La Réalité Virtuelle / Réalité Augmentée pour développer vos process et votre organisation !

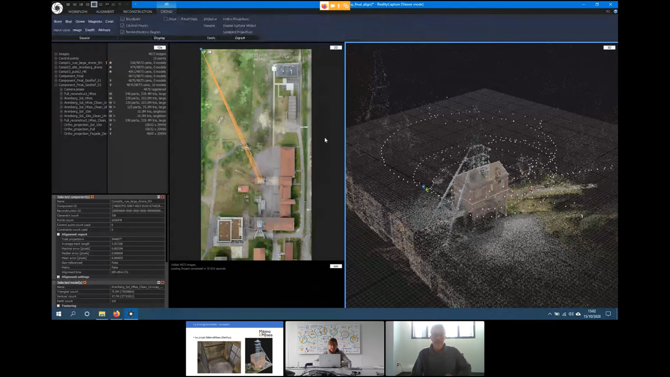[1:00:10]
Donc, voici un des aspects de la photogrammétrie. Donc, vous voyez, les petits points blancs sont en fait toutes les photos qui ont été prises. Alors là, on se doute que c'est par drone parce que je ne suis pas assez grand pour faire des photos à cette hauteur.
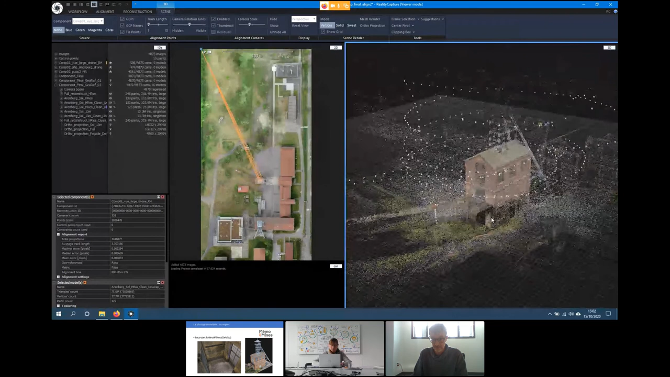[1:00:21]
Donc, c'est des systèmes de cercles autour du bâtiment qui permettent de le photographier sous tous ses aspects. Ces nuages de points sont répétés à plusieurs niveaux avec plusieurs techniques.
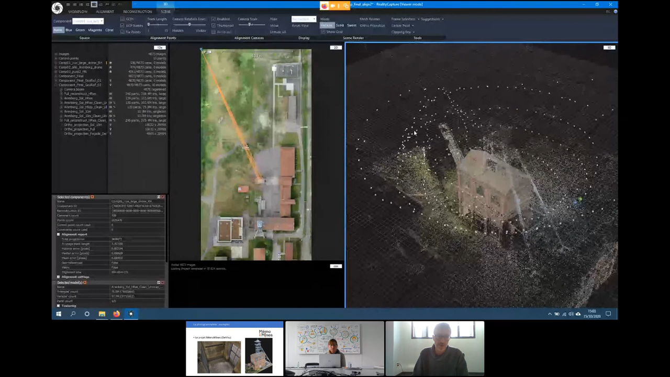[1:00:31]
Et une fois qu'on réunit l'ensemble de ces nuages de points, on obtient un maillage extrêmement dense que vous pouvez voir maintenant avec une reconstruction en 3D.
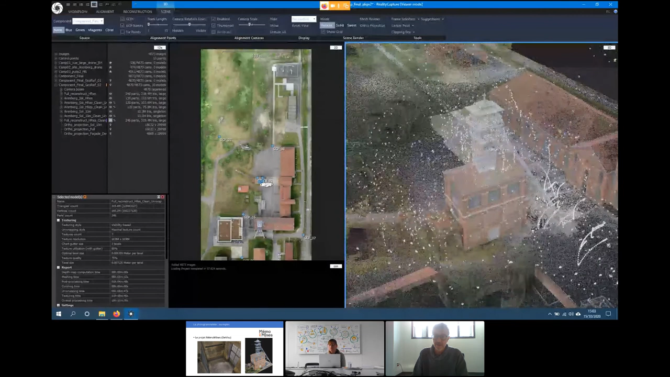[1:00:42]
Alors, on voit que ça fait beaucoup de photos, beaucoup de petits points blancs que je vais enlever pour rendre les choses plus claires. Voilà.
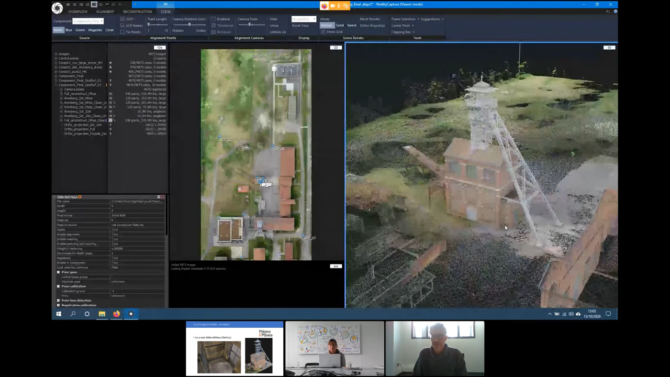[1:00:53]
Donc, vous voyez le nuage de points dense qui permet de voir qu'on a une reconstruction extrêmement fidèle. C'est un des gros avantages de la photogrammétrie. Elle permet d'avoir une restitution, un double numérique, en fait, qui est extrêmement précis par rapport au réel. Pour vous donner une idée de la précision, le bâtiment virtualisé a une erreur d'échelle de 3 mm par rapport au bâtiment réel. Un des autres avantages, j'en reparlerai après sur les débouchés de la photogrammétrie, c'est de pouvoir faire des relevés orthographiques de ce type-là,
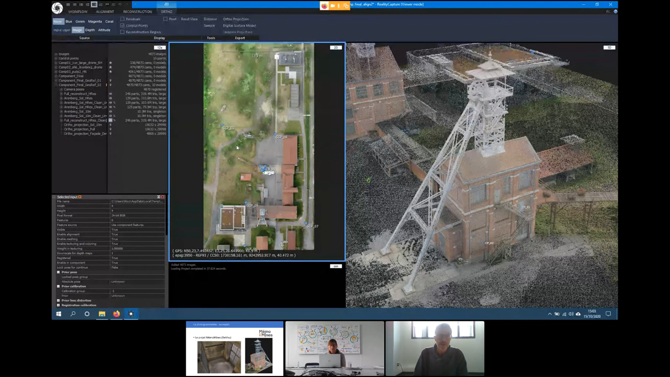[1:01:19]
qui présentent de gros intérêts pour les architectes, par exemple, parce qu'elles permettent d'extraire des cartes d'élévation et d'altitude. Et également, vous pouvez le voir sur la partie qui est en bas, des relevés GPS en fonction de l'endroit où on pointe avec la souris. Donc, évidemment, par exemple, les architectes aiment beaucoup ce genre de possibilités.